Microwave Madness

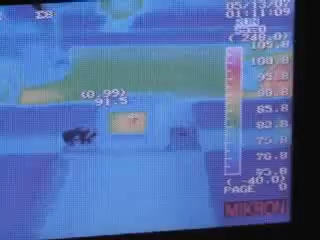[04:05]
It's fucking cool. Look, the car is still hot from Austin. Isn't that my turn? Yeah. It looks awesome. That's crazy. That's crazy.